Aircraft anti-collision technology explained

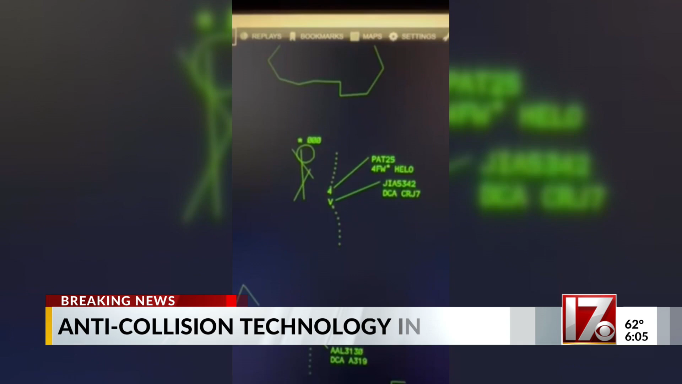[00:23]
Flight track radar shows the path the CRJ-700 American Eagle plane took Wednesday night. Before it collided with a Black Hawk helicopter. We asked airline pilot Ross Kaplan about collision avoidance systems and technology on commercial planes.